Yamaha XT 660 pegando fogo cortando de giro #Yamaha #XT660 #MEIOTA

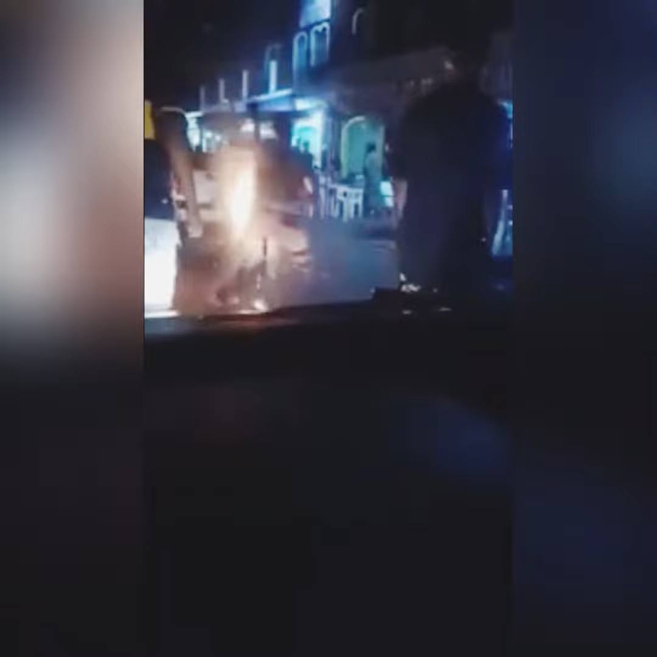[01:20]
Vamos perder uma moto aí. Vai pra papagaiada mesmo, mano. Acelera mais, maluco!